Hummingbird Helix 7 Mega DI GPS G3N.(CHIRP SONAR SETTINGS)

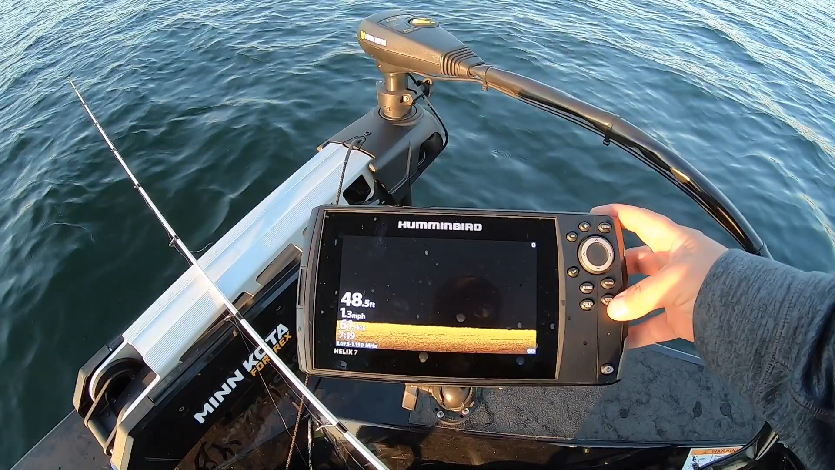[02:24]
On screen: depth 48.5 ft, speed 1.3 mph
for the G3N Helix 7 units, we're going to go with the chirp sonar first.
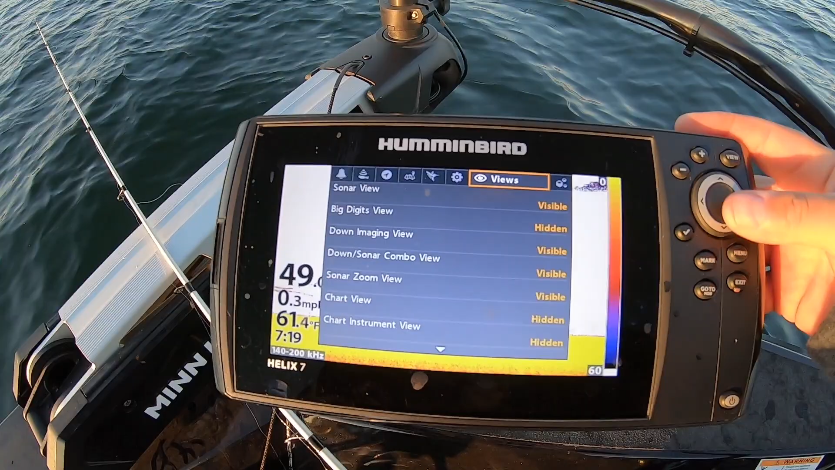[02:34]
So when I go to my sonar, pretty much right here, this is everything I'm doing.
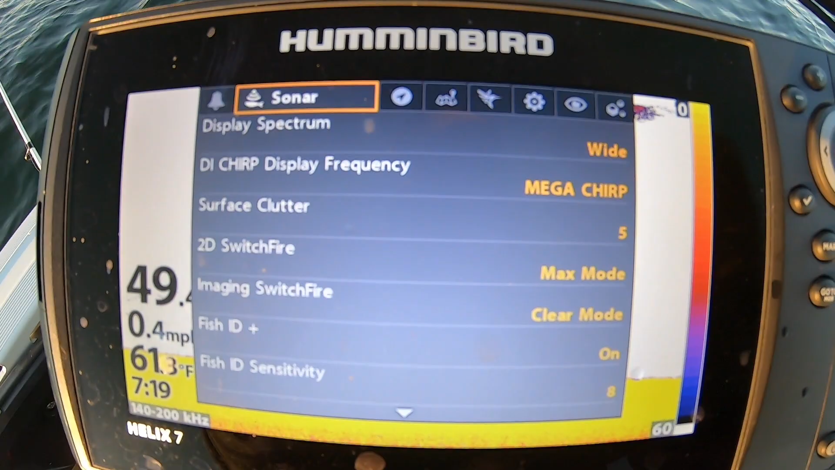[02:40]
Spectrum on wide, so it's 140 over 200.
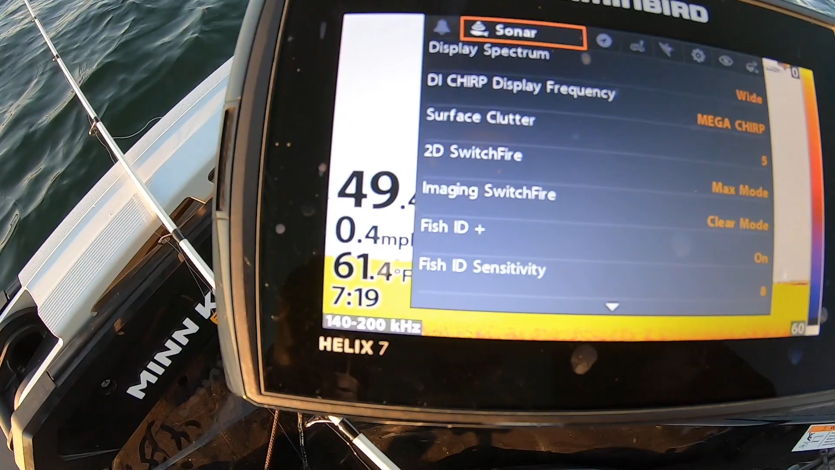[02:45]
On screen: water 61.4°F
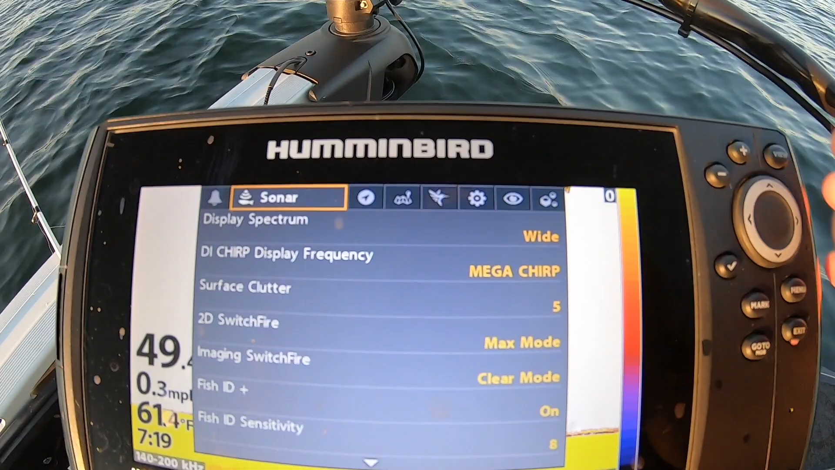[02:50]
The down imaging chirp mega surface clutter. You can pretty much read all this stuff right here. Got it on max mode.
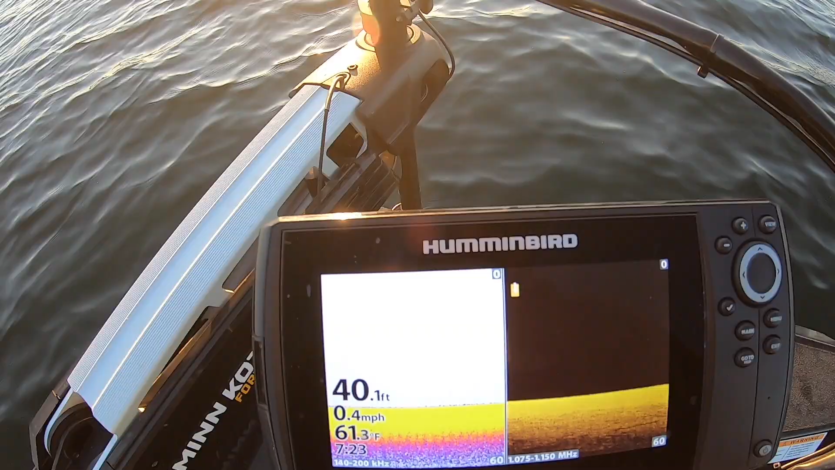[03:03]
On screen: depth 40.1 ft, water 61.3°F, speed 0.4 mph
Getting back to the chirp sonar.
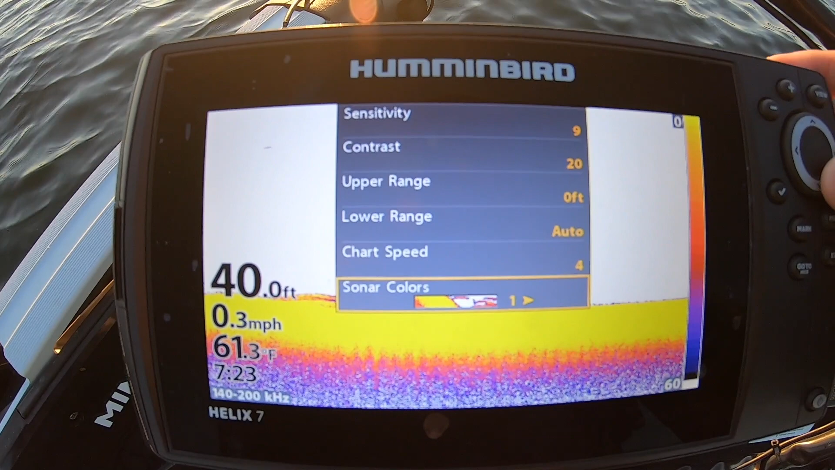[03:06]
On screen: depth 40.0 ft, water 61.3°F, speed 0.3 mph
I like to use, there's all the settings I use right there.
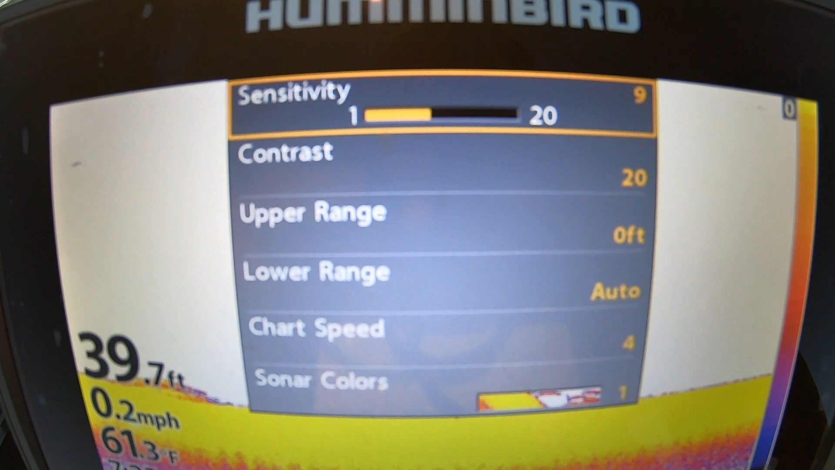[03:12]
On screen: depth 39.7 ft, speed 0.2 mph
Sensitivity, contrast, the color, the chart speed.
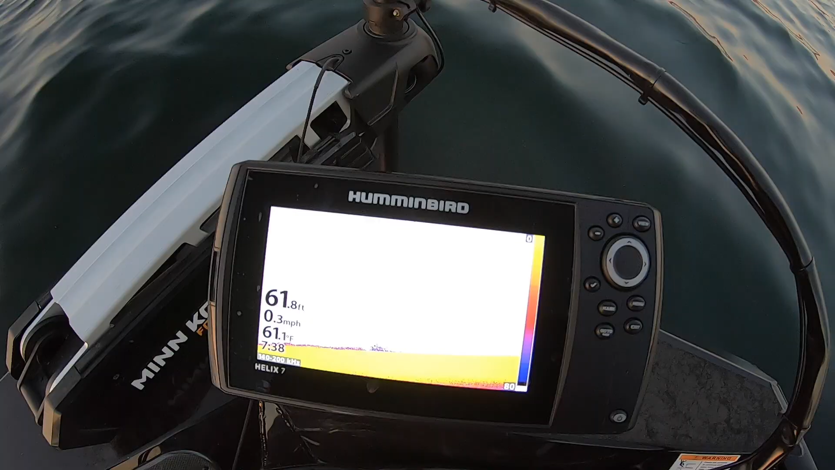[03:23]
On screen: depth 61.8 ft, water 61.1°F, speed 0.3 mph
Anyway, I just wanted to go ahead and give you guys that real quick.
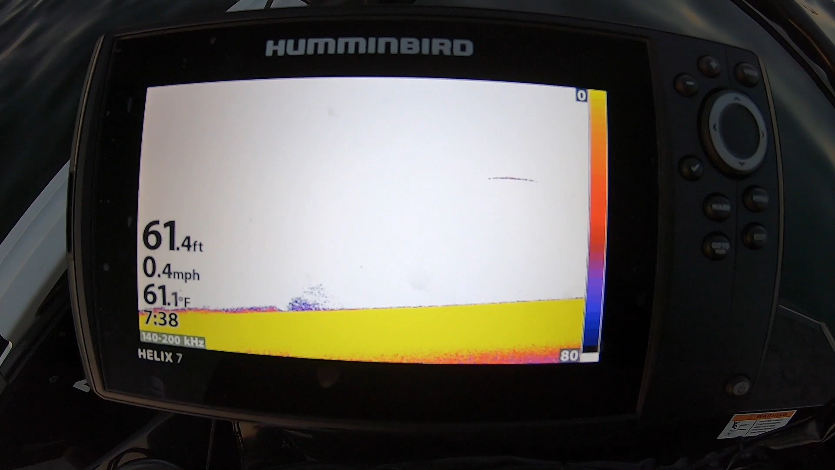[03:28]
On screen: depth 61.4 ft, water 61.1°F, speed 0.4 mph
And then we'll get right to the fish catches. You'll see my line going down to all the fish and then I'll catch a few for you.